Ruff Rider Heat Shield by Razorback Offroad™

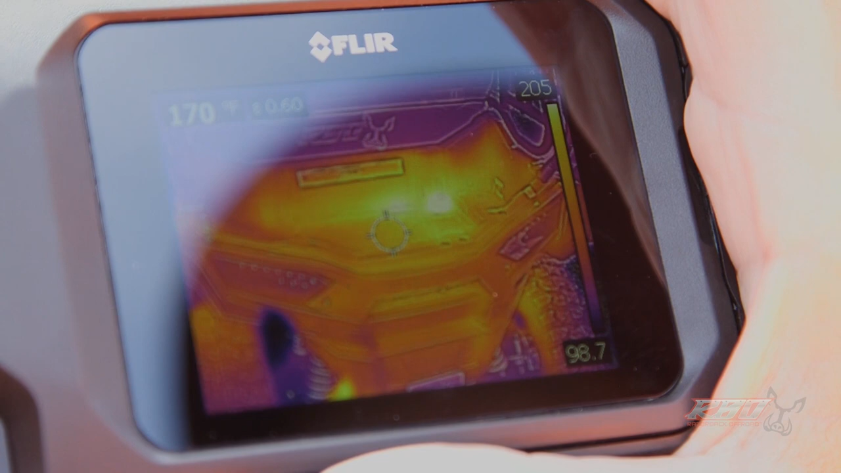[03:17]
The hottest part of the machine right now is about a hundred and seventy degrees so I'll go ahead and snap a photo.
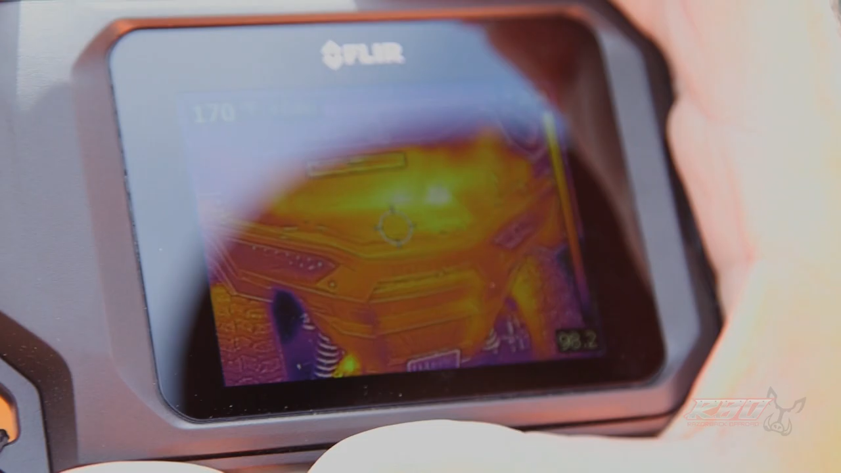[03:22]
Now the thing that I do want to point out is it doesn't really seem to matter which brand of machine and we're not out talking about heat of machines we're just talking about solutions that we've come up with.
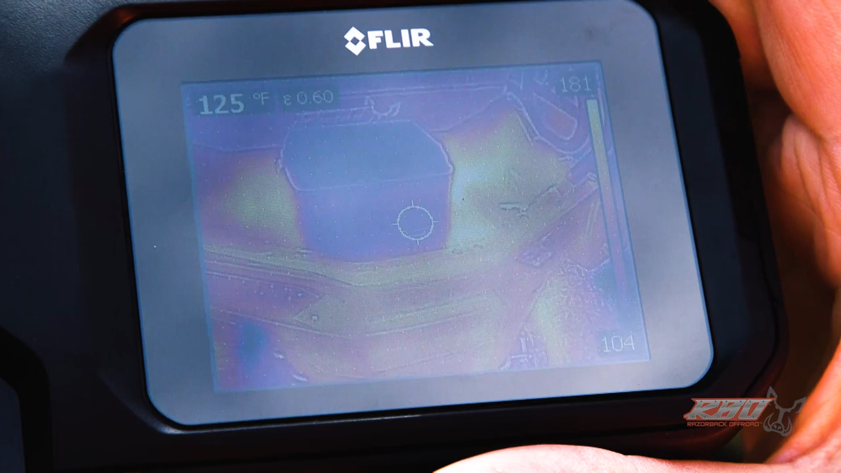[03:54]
On screen: spot 125°F
It's literally it looks like it's sitting on coals.
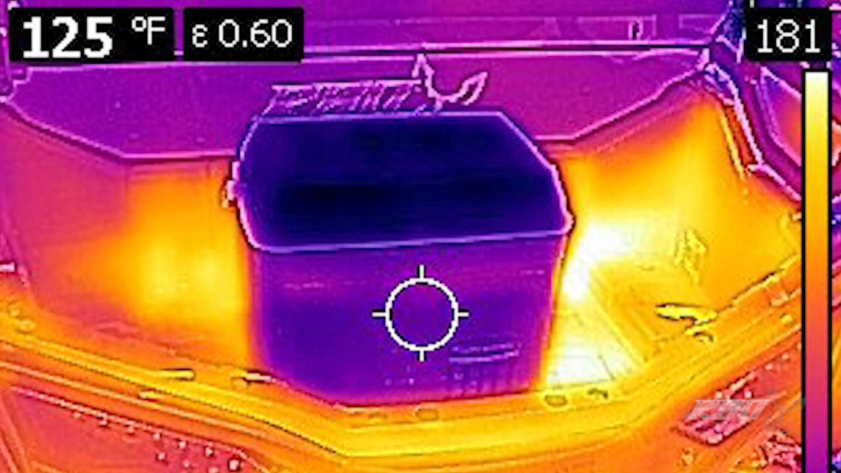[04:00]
On screen: spot 125°F
So now what I'm going to do is I'm going to go ahead and take our thermal gun and do another attempt to show you.
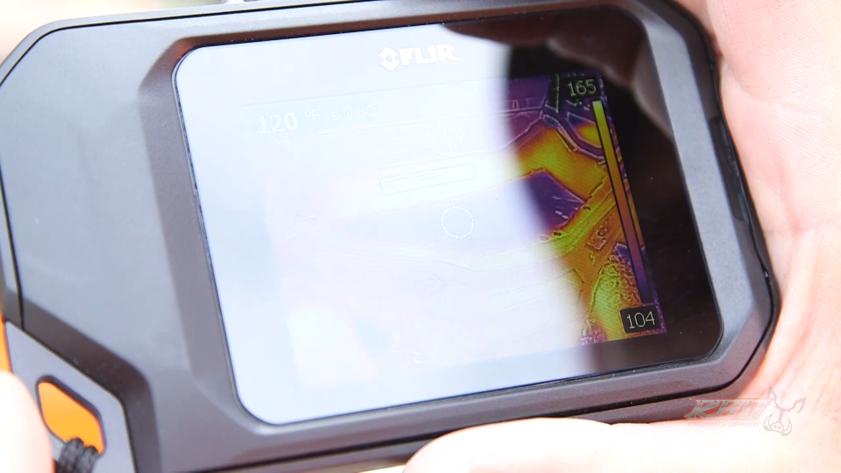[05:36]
As you can see the yellow is where it's all hot up to a hundred and twenty two degrees and
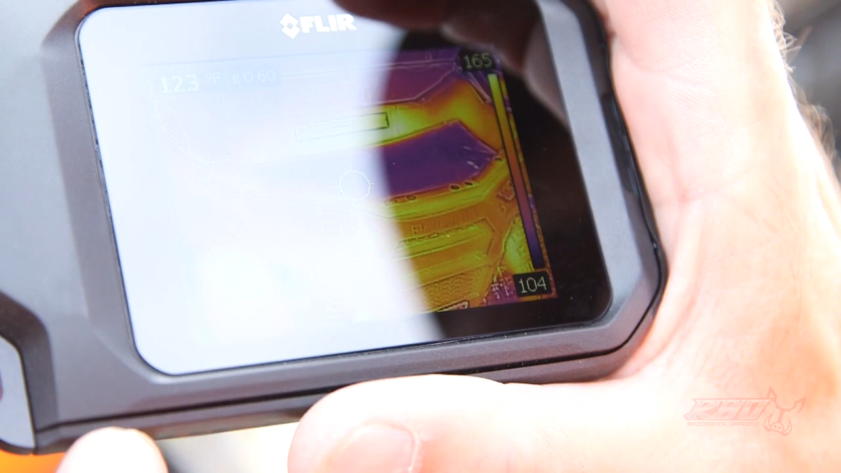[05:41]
you can see the purple section is where our Rough Rider heat shield is.
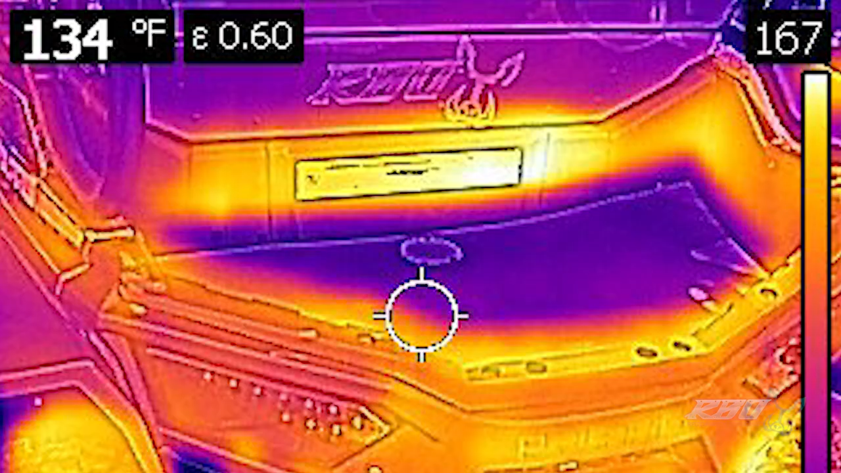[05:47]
On screen: spot 134°F
So now we're going to go ahead and take the thermal gun out and do a little more temperature reading.